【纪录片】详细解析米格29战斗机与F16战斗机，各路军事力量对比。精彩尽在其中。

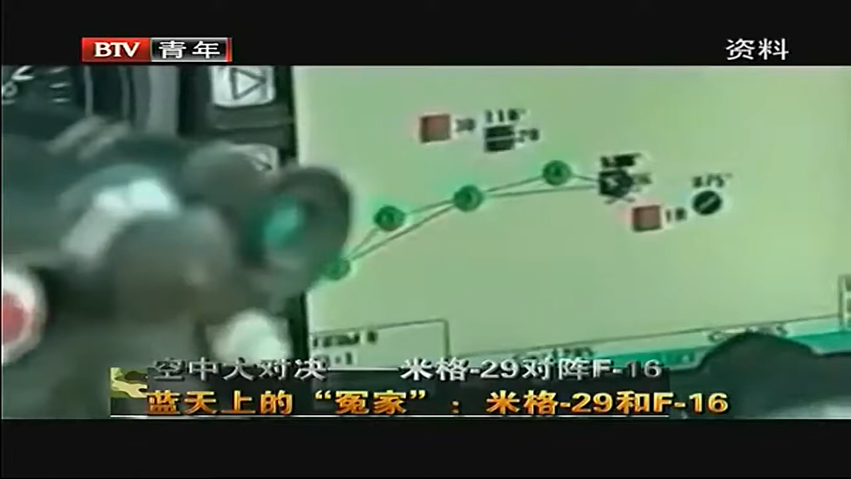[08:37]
仅需要一个键尽管米格-29和F-16一样也装配有评显但是